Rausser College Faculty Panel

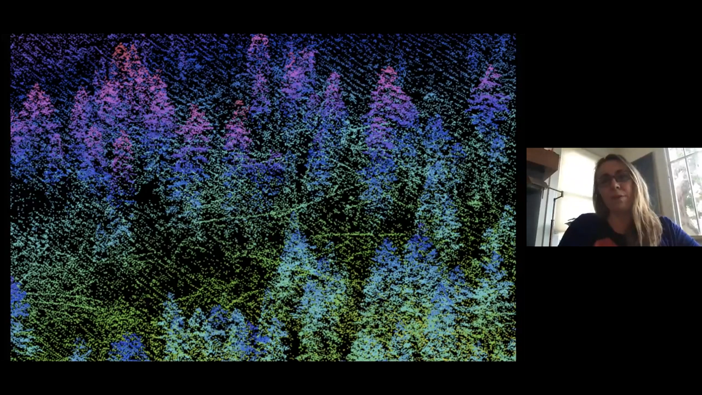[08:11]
It's really been revolutionary in terms of, of mapping forest structure.
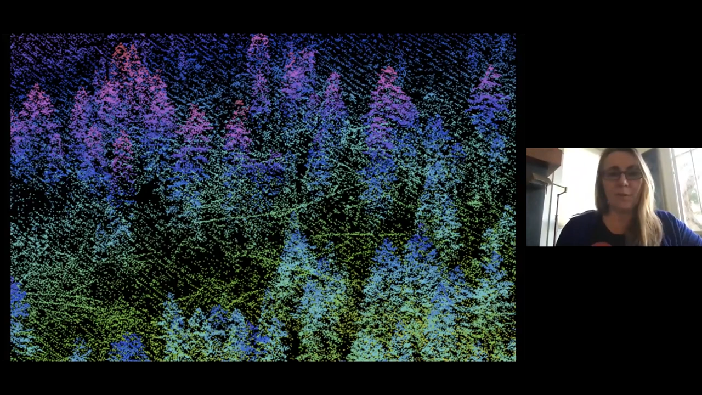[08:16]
And just one more shot on LIDAR. So this just shows a forest stand on the left. And the idea is we're now allowed to, I mean, able to pull out these collections of points as individual trees and take detailed measurements, their height, their size, where they are. And then we can look at the, the structure of the forest, the density, the spacing, the pattern, all this matters,
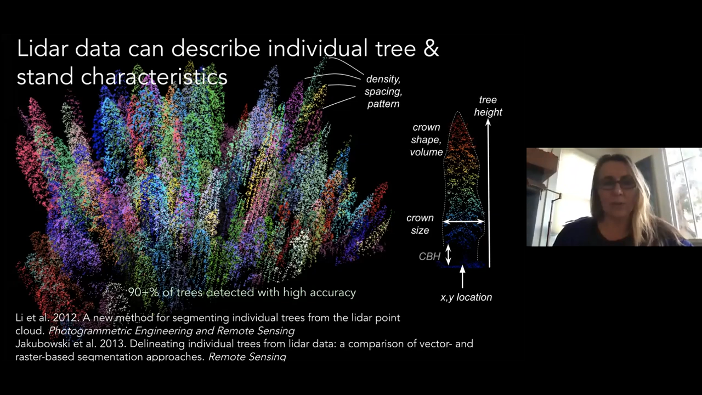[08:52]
like I said, for water, for fire, for wildlife, just for the way that the forest is, is structured. So a couple of examples there of some of my remote sensing GIS work. Oh, and you can put the, the LIDAR, we also mounted on backpacks and walk through stuff.